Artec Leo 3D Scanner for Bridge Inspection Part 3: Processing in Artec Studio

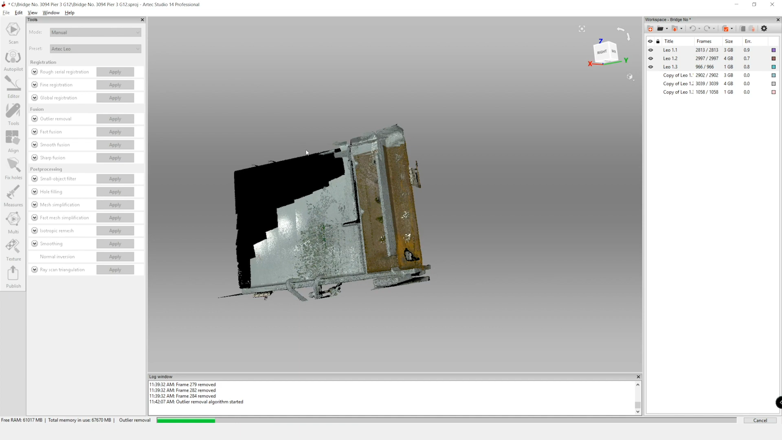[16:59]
I often use that. This is more so if there's just perhaps small pieces of scan data that you missed. So this is really best for situations where we have a more homogenous material that we're scanning. Our target bars weren't removed.
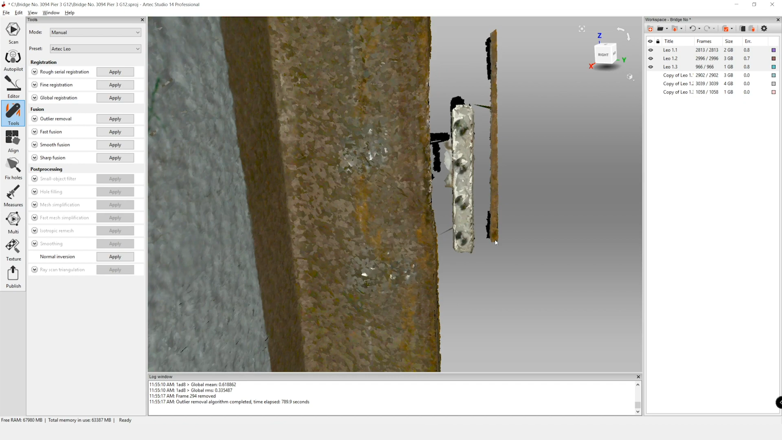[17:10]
I am going to go in and just crop this out now. So I'm going back to my eraser. Erasing is one of those processes that you're going to do multiple times, most likely throughout processing,
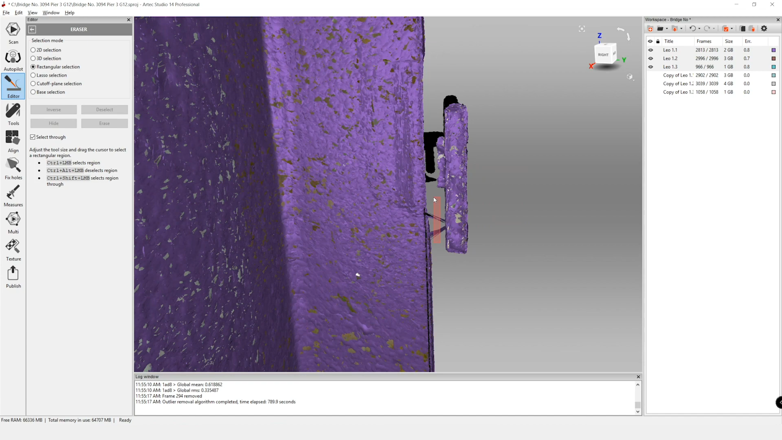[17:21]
because as you look at the scan in different directions, you'll find new things.
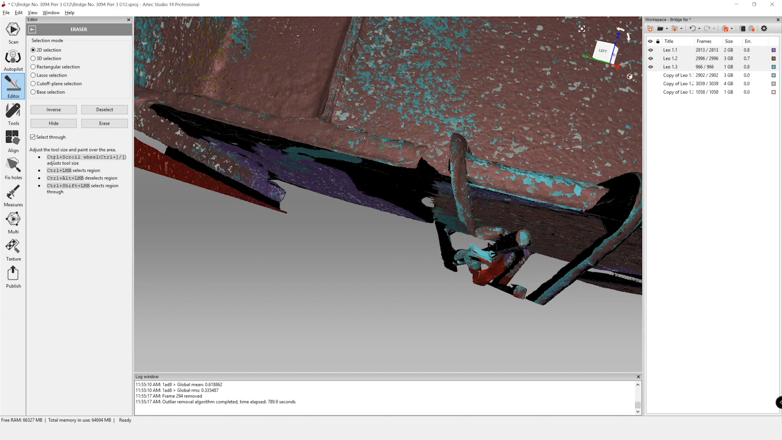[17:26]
And you can see in the directions over here, if you do control and then your scroll wheel, you can make it bigger or smaller. Press control.
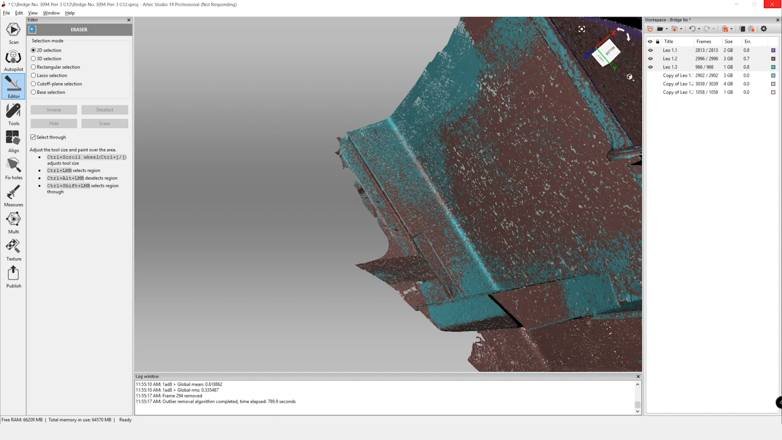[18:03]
Now that we've saved it, and you'll actually notice some of our error measurements went down slightly when we were getting rid of those additional frames. And that's because a lot of the areas that we deleted, we weren't focused on during the scanning process. We were really mostly just focused on the beam end. So the areas like the opposite beam or the underside of the deck, those areas are subject to more error.
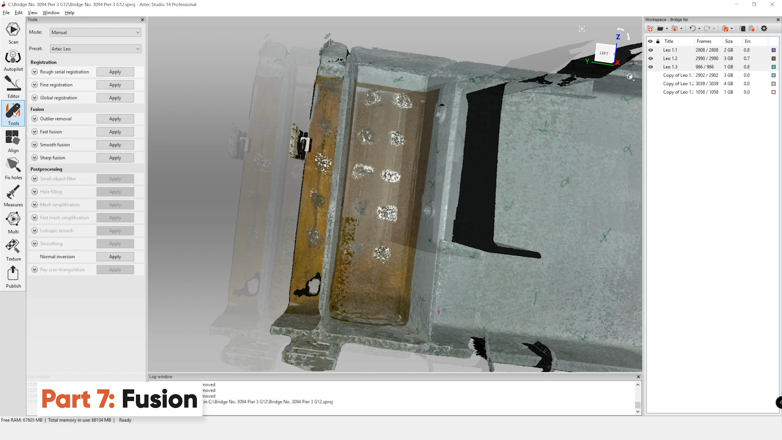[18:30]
So now for the final step is the fusion process. And you're not going to apply all of these. You're really only going to choose one. Fast fusion can be good if you're trying out your settings and you want to make sure everything's worse. And what I mean for that is the resolution. One is the default. The manual suggests for the Artec, you use 1.5, but this is really setting the resolution of your final model. So I like to do it a little bit lower. So I'm going to move that down to 0.5.
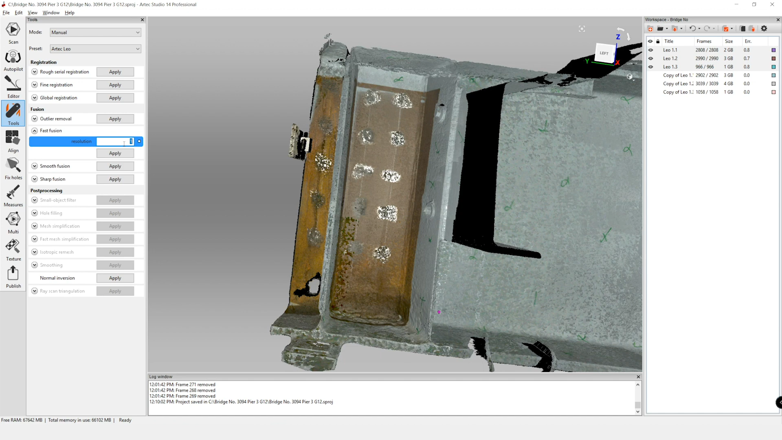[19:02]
I know for the outlier removal, I did say that generally you want to use the same measurement or the same input for your outlier removal for the resolution and for the fast fusion. However, outlier removal is not a critical step in the process. So you can play with that a little bit. So first to make sure that the 0.5 resolution is working, I'm going to go ahead and apply that.
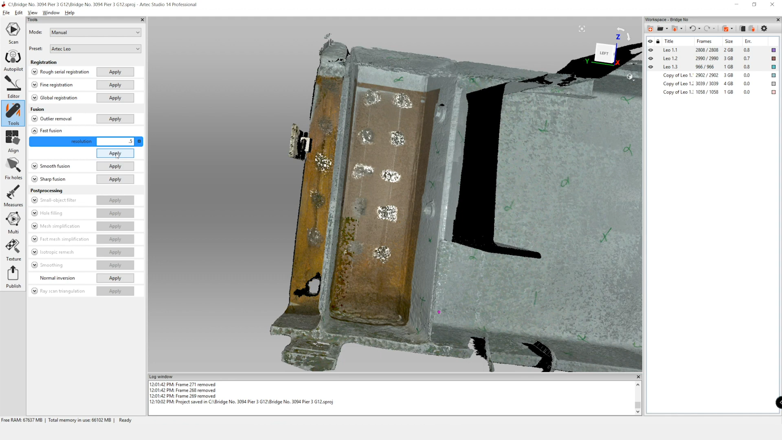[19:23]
For scans in general, for the final model that we're going to output, we're going to want to use the sharp fusion. We're going to do fast fusion for now just to see how the resolution setting works.
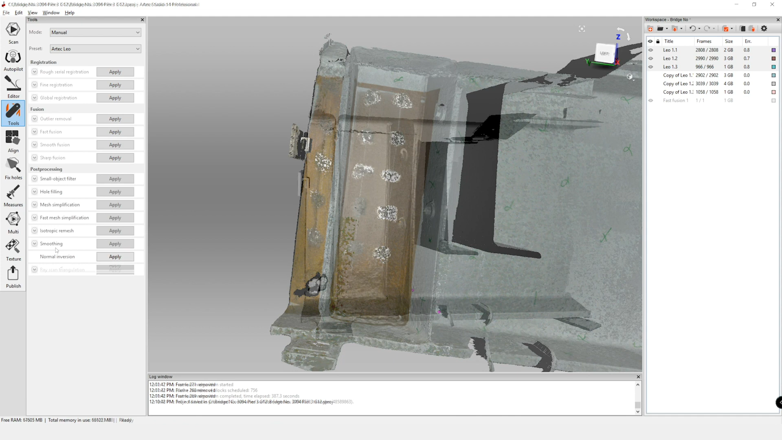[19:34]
All right, and now we can see our fast fusion model has completed.
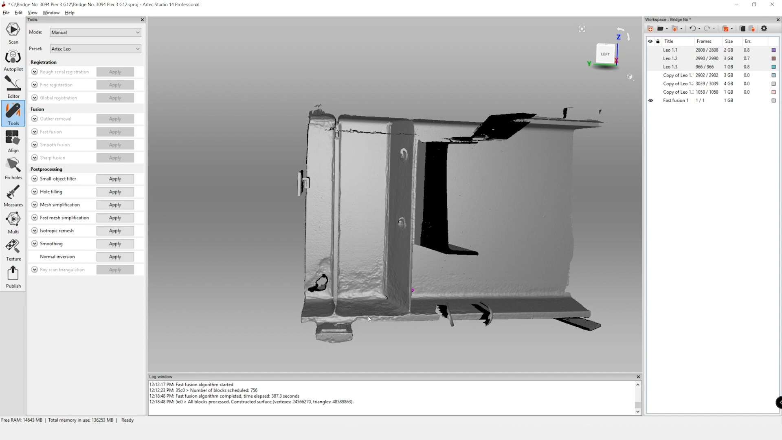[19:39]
What we want to do is really go in here, check that that resolution worked and that everything is looking good.
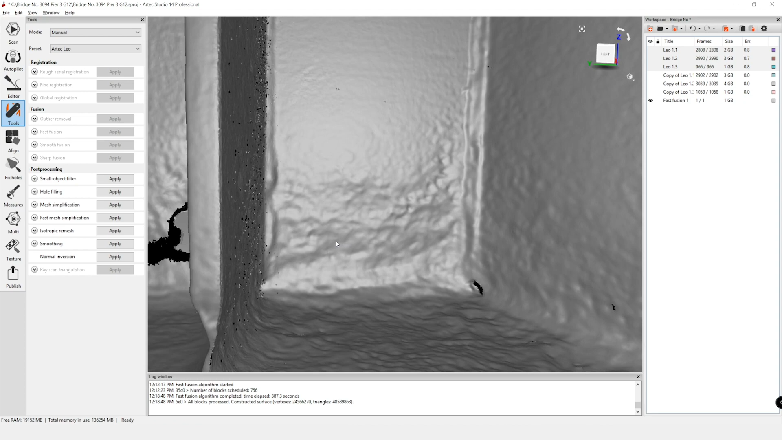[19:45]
We can see the level of corrosion and that's great.
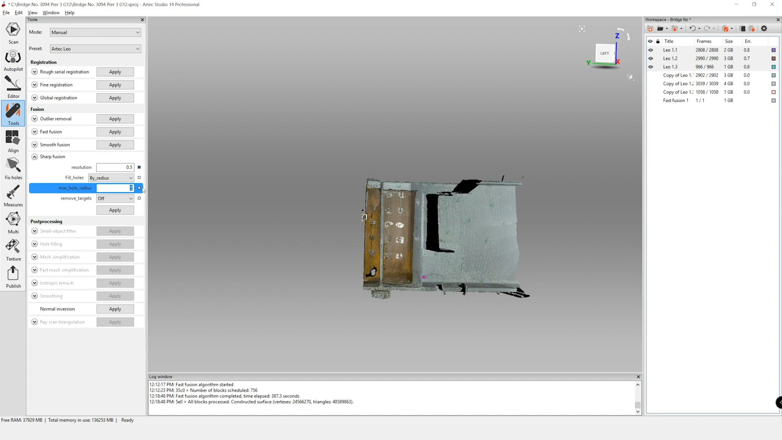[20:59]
So if we have any holes that are two millimeters, which I don't believe we have many of, but you can just do a zoom in and check real quick. These might be a little bit bigger than that.
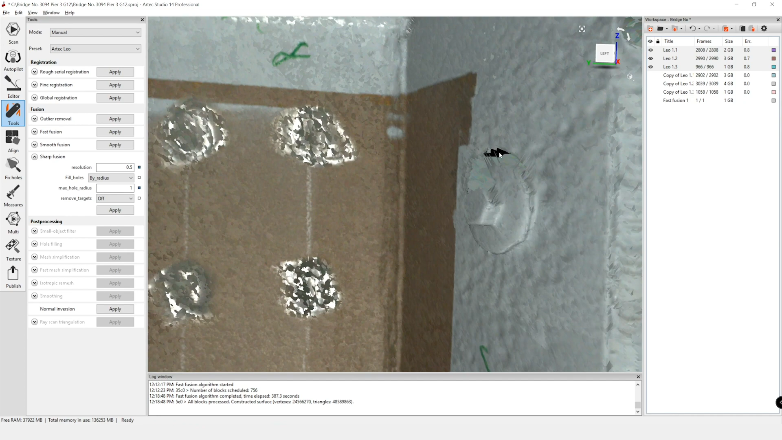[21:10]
Those might get filled in. This hole is substantially bigger.
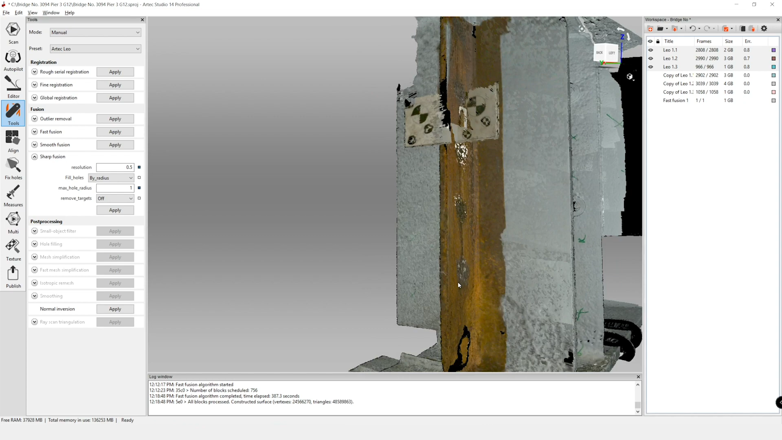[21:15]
This hole is actually where the stiffener was cut out.
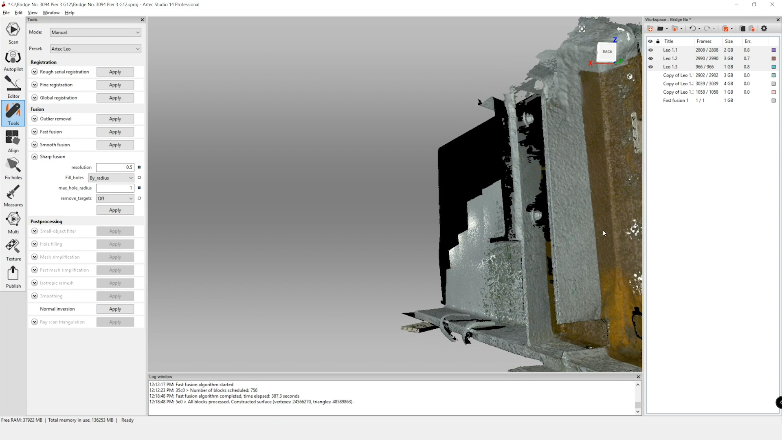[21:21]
So there may be a couple spaces in here, but overwhelmingly this whole area of the stiffener is highly corroded.
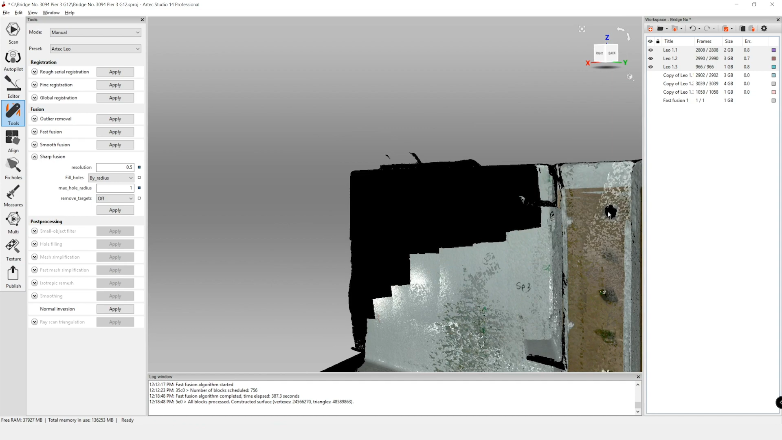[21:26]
So we're not going to be missing out on a lot of holes there.
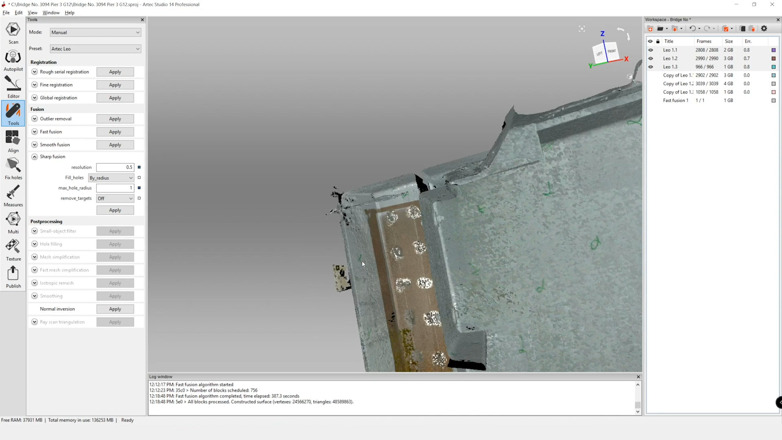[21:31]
These are the kind of holes that we're looking to fill.
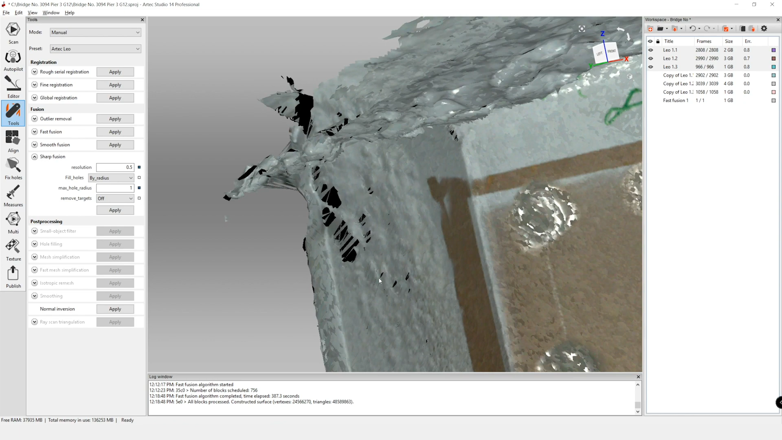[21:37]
You can also select the manual fill option that gives you a little more control.
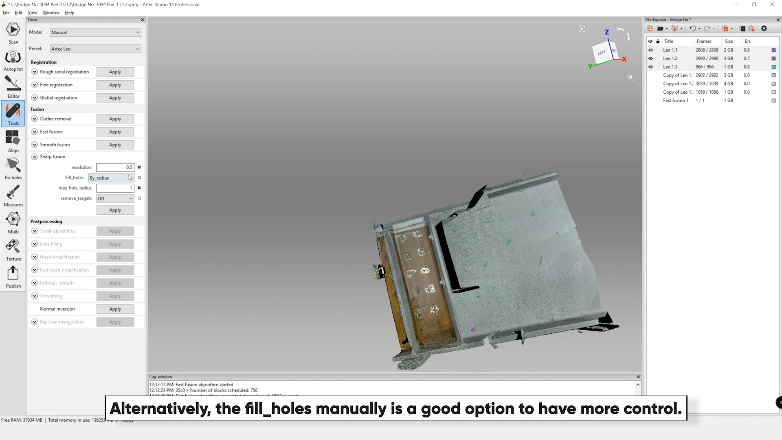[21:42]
So once again, this hole radius, that's really going to be dependent on the specific beam that you're scanning. And we're going to leave remove targets on off.
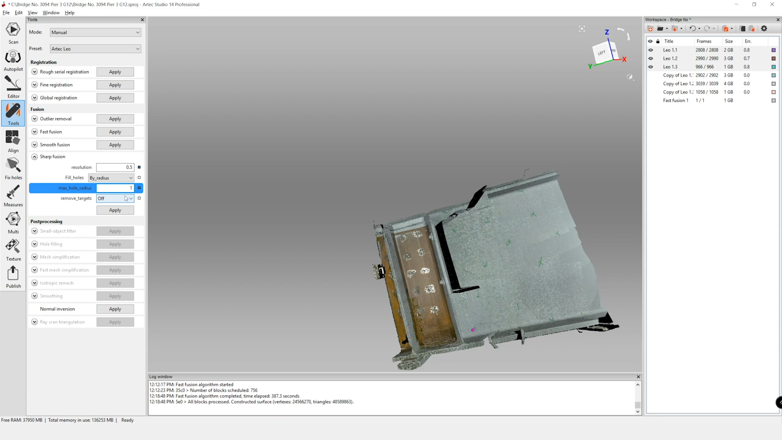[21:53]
So I'm going to go ahead and apply that.
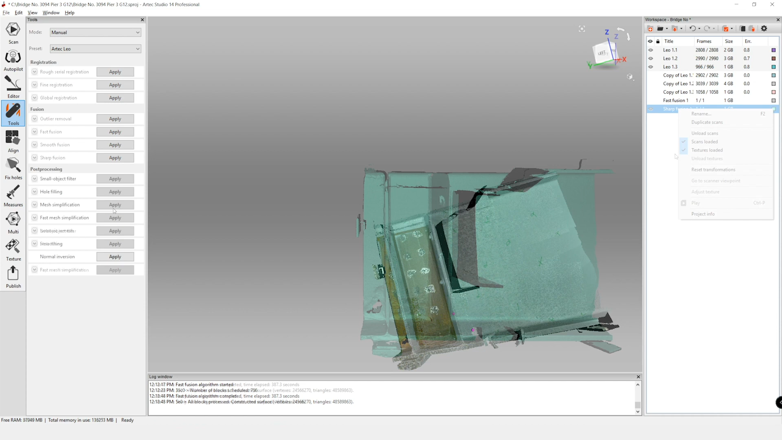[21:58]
And now that our sharp fusion has finished, I'm going to go ahead and make a copy so we can cut out the additional parts of the diaphragm as well as this back half of the girder. So I'm just going to select, right click, and then duplicate the scan.
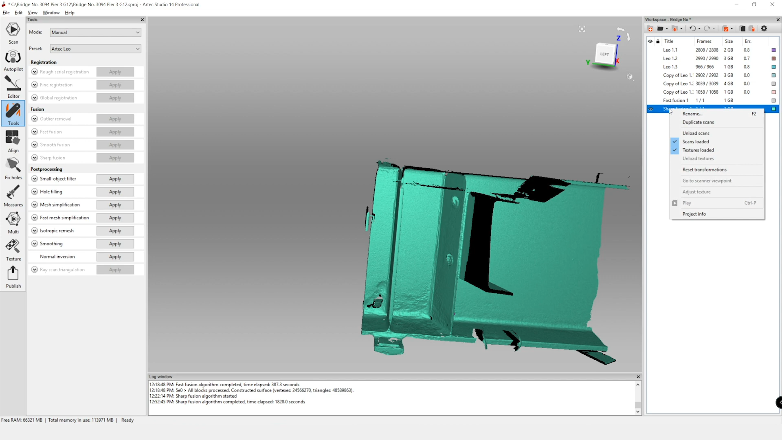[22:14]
Now we can see our copy of the sharp fusion. So I'll turn that one off and then I'm going to go back into my erase zone. And the reason that I'm still leaving all these other files here is that we haven't done our check
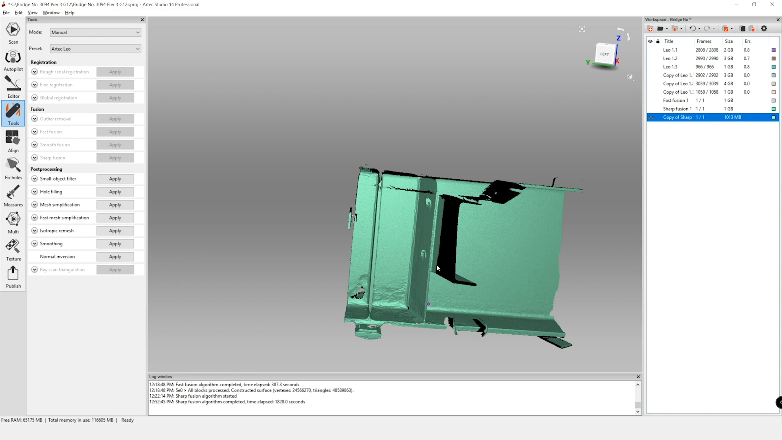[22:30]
along the length and the height of the beam to make sure the web thicknesses are similar. So before we export this in our project, we're going to keep all the scans in case we ever need to go back.
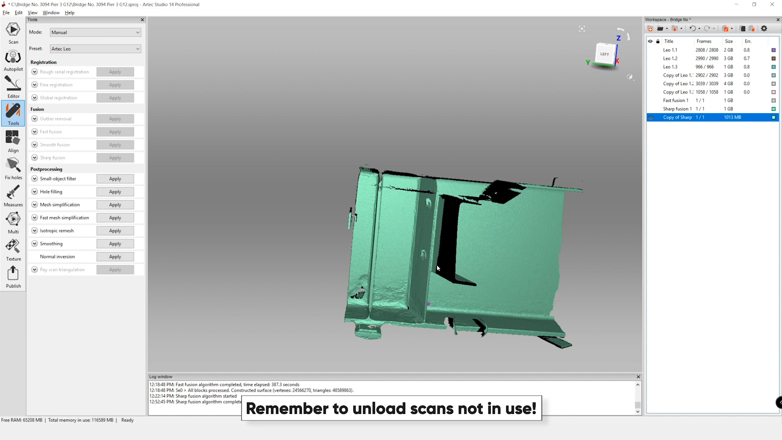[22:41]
And it's helpful to just crop a little bit more before we take our measurements as working on both sides of the beam can be hard.
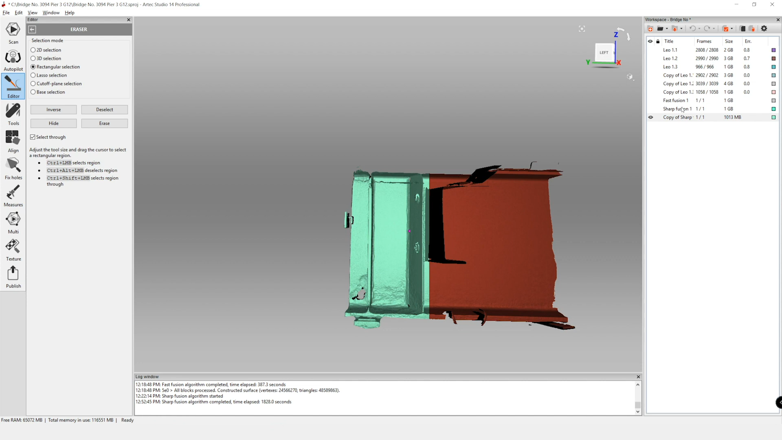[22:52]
And the reason that I'm keeping the copy of the sharp fusion is so I do have one scan that still has the target bar in it.
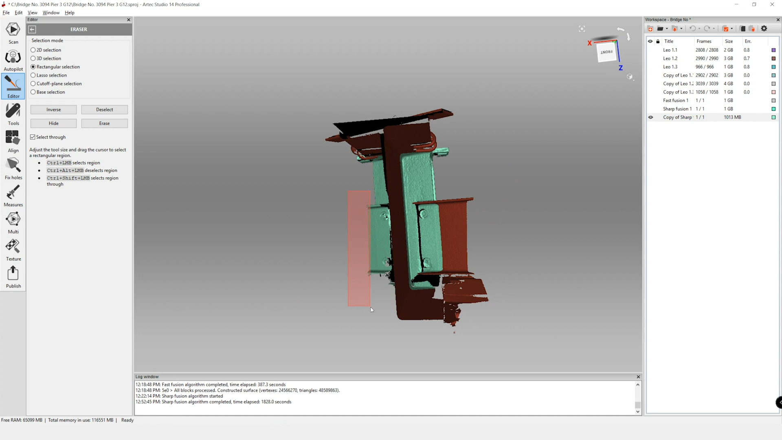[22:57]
But otherwise, just go around and crop out all those other areas you don't need to make your life easier.
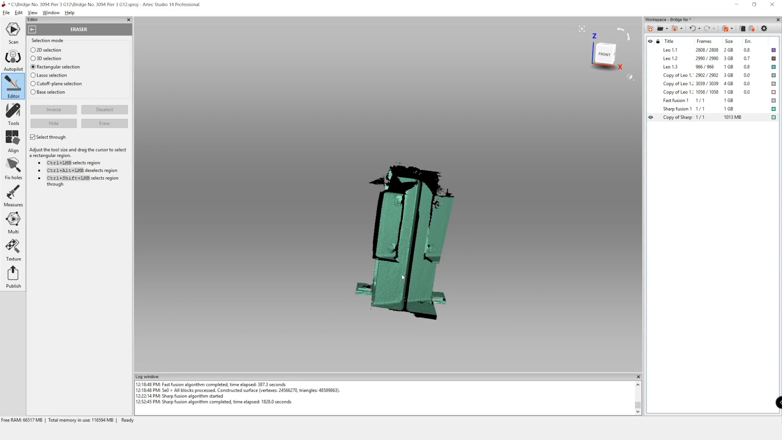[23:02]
And then we should have a relatively flat plane to look at our web thickness.
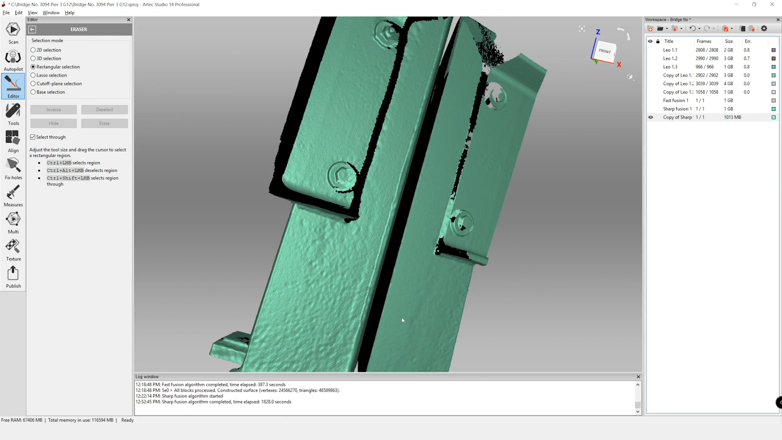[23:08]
All right, before we start our texturing process to complete the model, we want to ensure that there hasn't been any error buildup. So making sure that both faces of the web, since we scan them at separate times, making sure that they are aligned.